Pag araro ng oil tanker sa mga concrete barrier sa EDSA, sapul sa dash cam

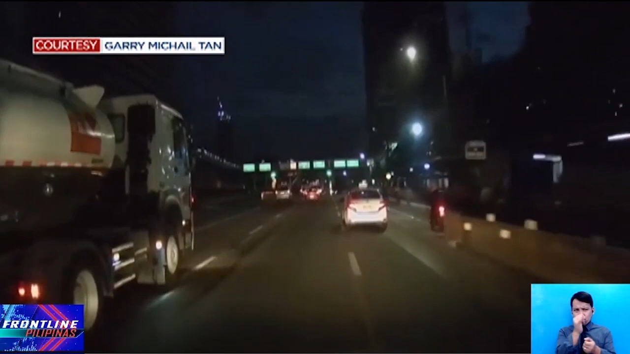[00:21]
Pagmasdan ang dashcam video na ito ng isang motorista sa northbound lane ng EDSA sa bahagi ng Ortigas pasado alas 5 na umaga kanina. Makikita ang oil tanker na nasa unahan, paakyat ang flyover. Maya-maya, bigla na lang itong inararo ang mga concrete barrier sa kaliwang lane. Nagkalat ang mga tumilapong semento mula sa mga barrier, kaya napahinto ang sasakyang may dashcam.